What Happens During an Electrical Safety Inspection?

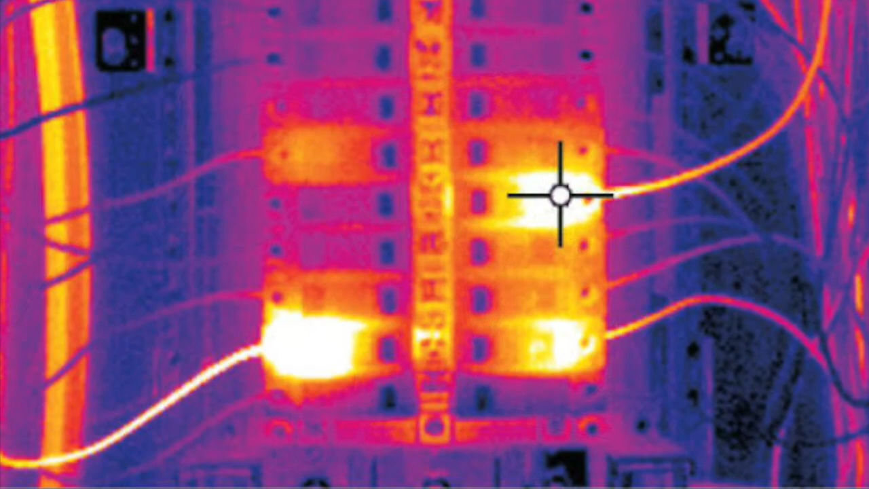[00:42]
As you can see in the picture here, this circuit has been overloaded and the wire has heated up.
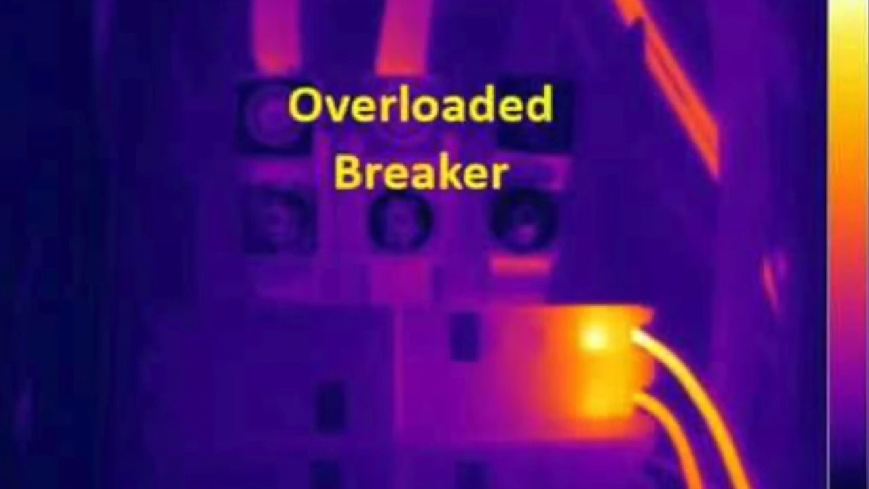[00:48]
When we check outlets, we like to make sure that the wires are not backstabbed in the outlet.